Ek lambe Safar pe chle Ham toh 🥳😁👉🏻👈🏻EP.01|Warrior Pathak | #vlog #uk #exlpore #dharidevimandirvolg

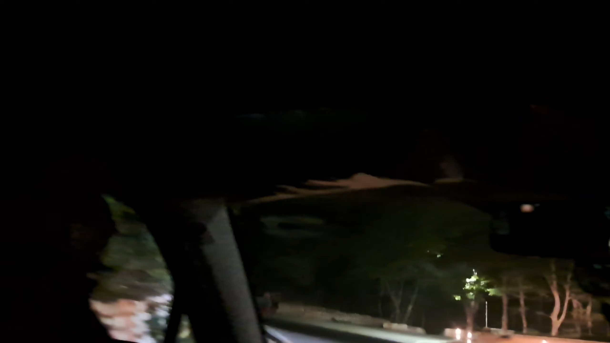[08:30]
तिरी वाइस साब ले तरी मैस की ओव भाई ले बचण्याइट नी खड़ी ओव पाई आगे अंटी को देखोवाई पैदल चल रही है मिल्प चड़ाई कर रहे हैं आइ�